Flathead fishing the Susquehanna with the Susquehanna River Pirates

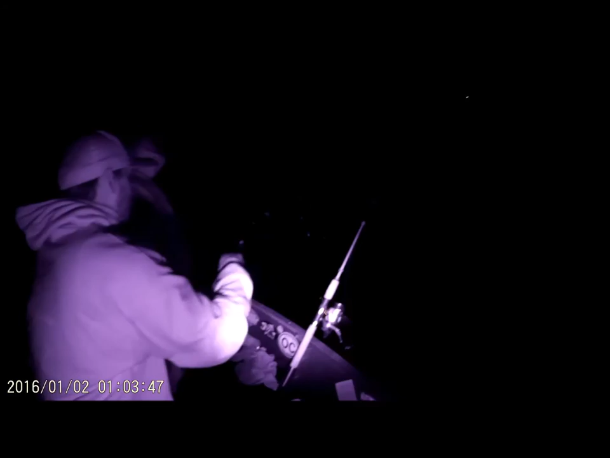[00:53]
Aww, that baby flatty Cut that rail and it in Why? Wrong I don't even know I got it I saw the guy right there
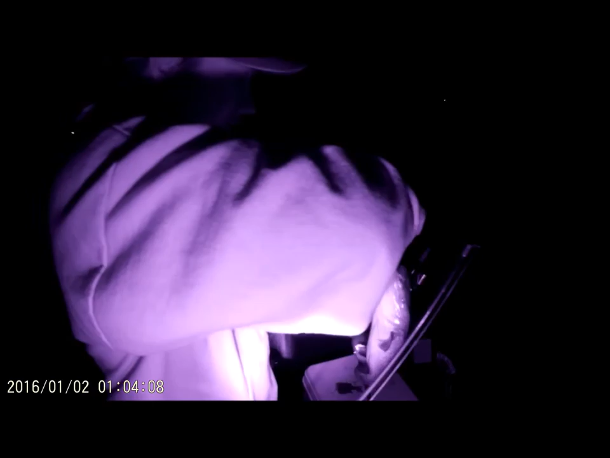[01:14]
I guess you can Do you see this? Do you see this? Do you know that little guy? He's dark Yeah he is